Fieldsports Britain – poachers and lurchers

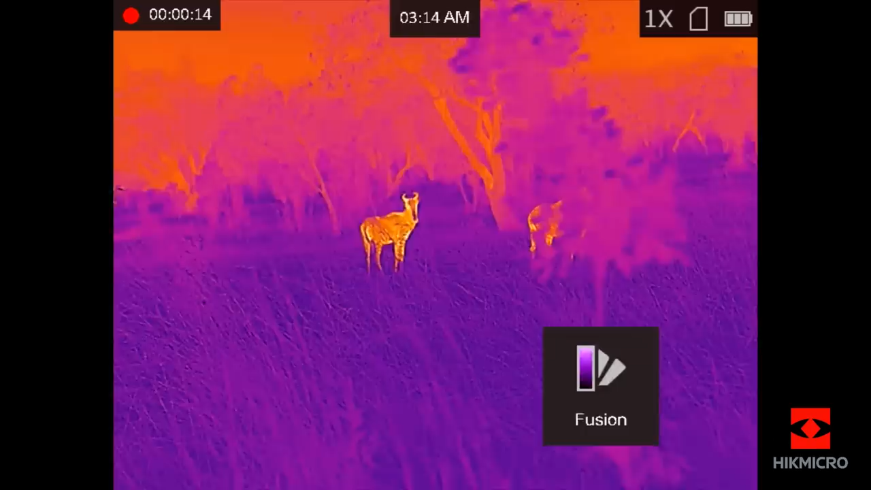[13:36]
I've been using the Griffin before, and I like the Griffin, but this is clear. So we just come back to camp from zeroing the night vision scope in.
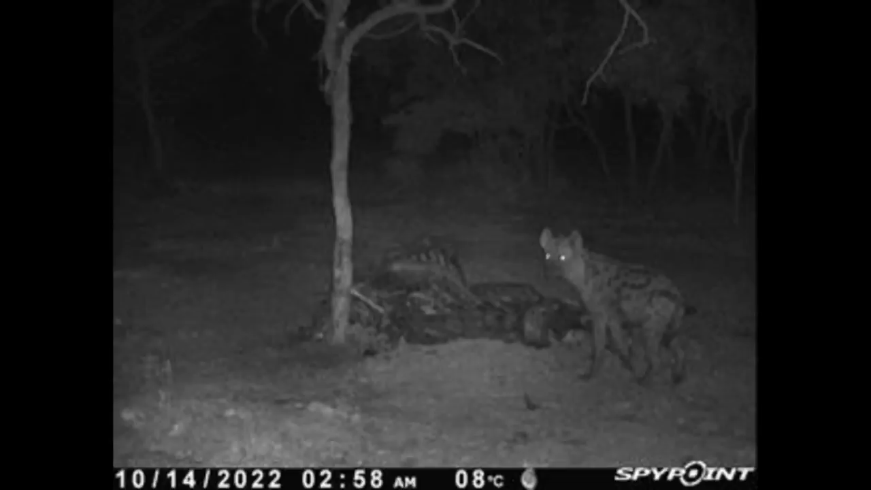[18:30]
The night after they left, this is what appeared at the bait station in camp.
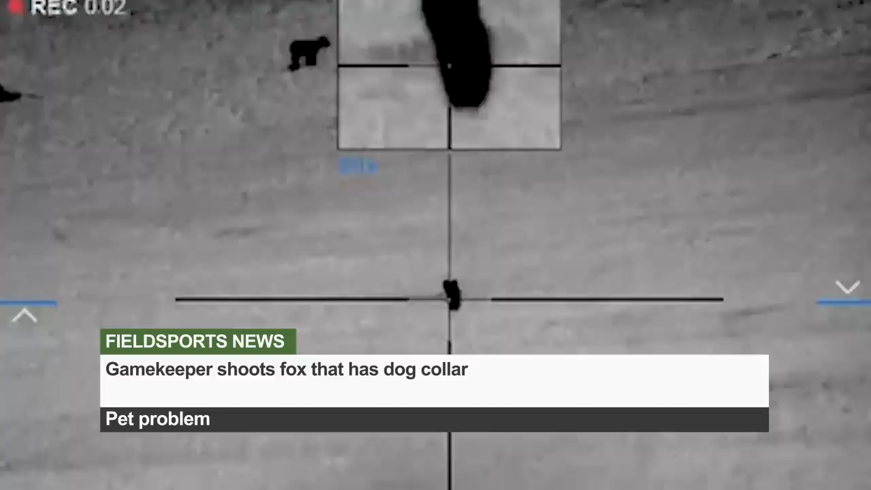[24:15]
Andy Francis shot one of the predators near his
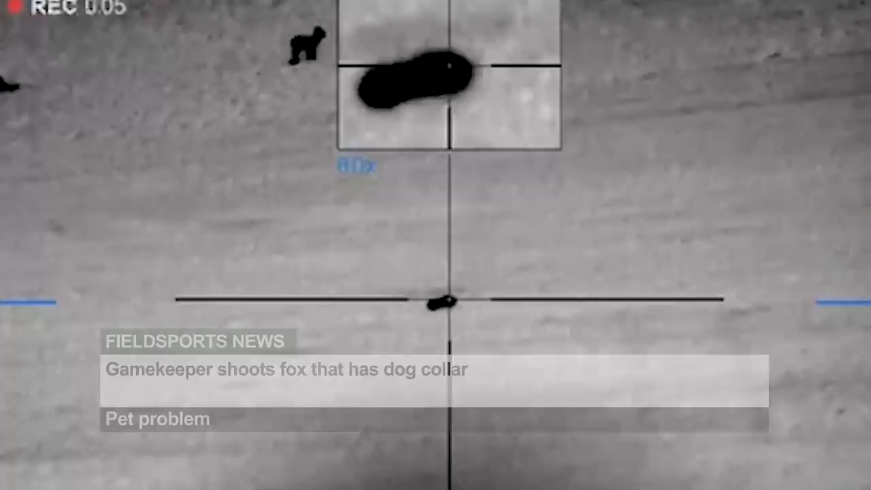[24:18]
home in North Somerset and was surprised to find it was wearing a reflective dog collar.
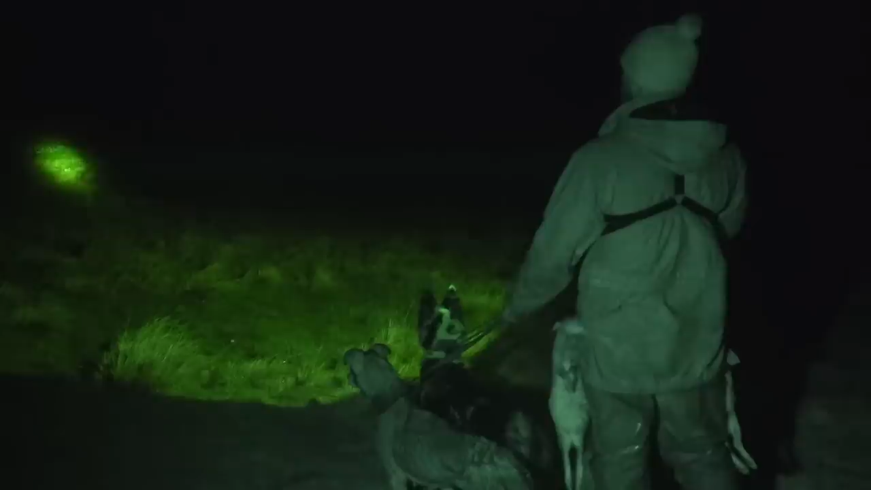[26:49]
Andy spots the rabbit. He slips the lurcher. That incredible gaze hound, the product of centuries of breeding, picks up the quarry in the lamplight and it piles in and catches it.
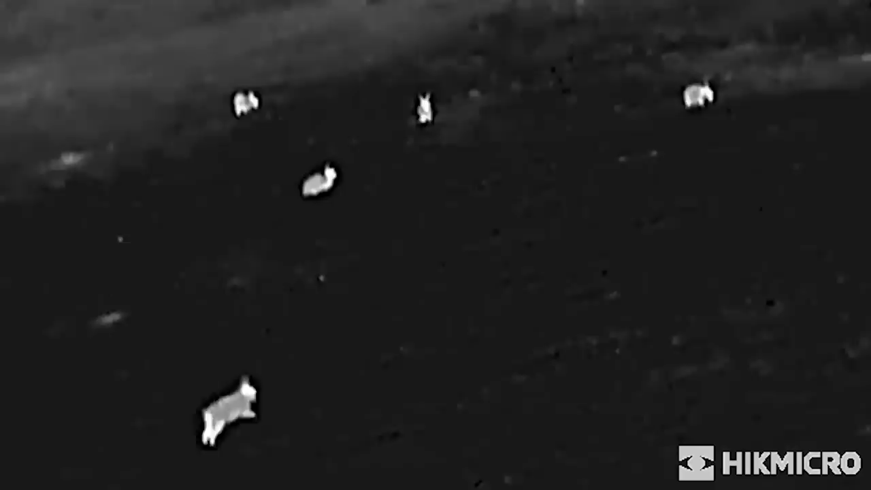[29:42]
Andy is not averse to using more techie kit too.
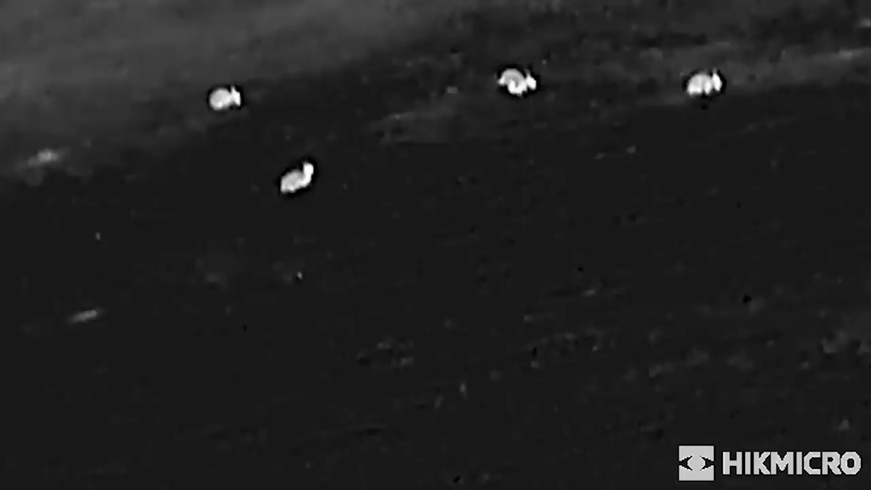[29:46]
in this long grass, obviously they get squat and they're hard to see.
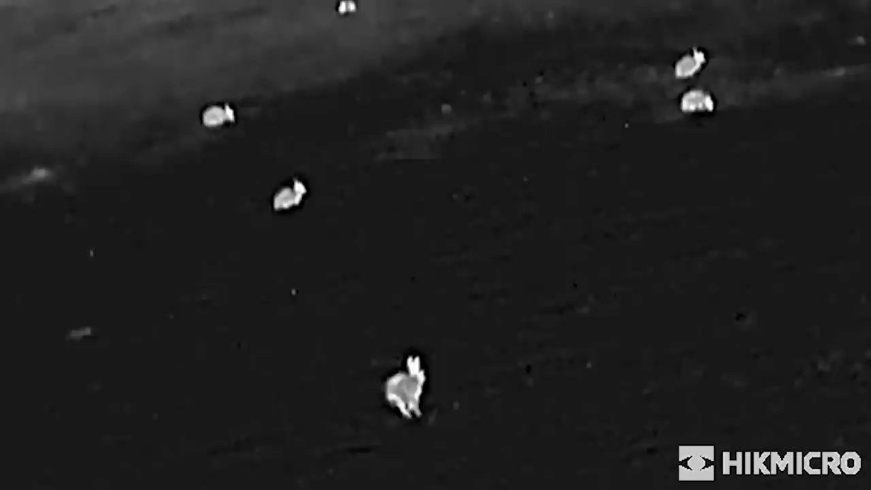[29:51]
Obviously they can't, nothing can hide from thermal. It's a Hick Micro Owl 35.
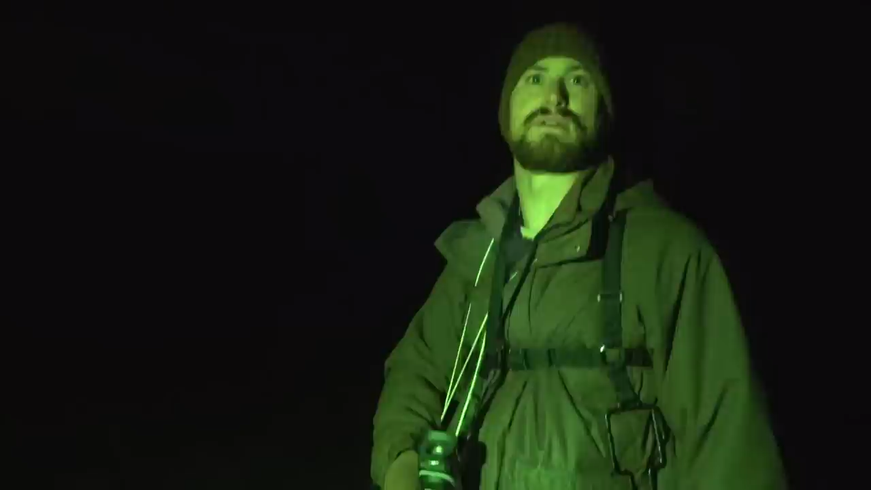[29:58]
I've been out with a few friends foxing with their Pulsar, Hylians and Axions, etc.